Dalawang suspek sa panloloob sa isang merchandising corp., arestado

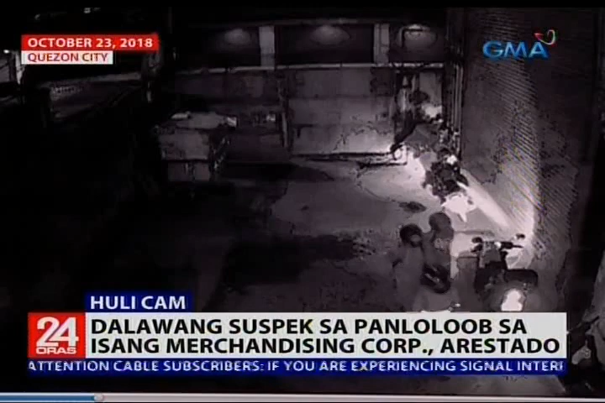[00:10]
Habang naghihintay ng binuk na taxi, hindi nila alam na pinasok na pala ng tatlong nakahelmet na lalaki ang kanilang gusali.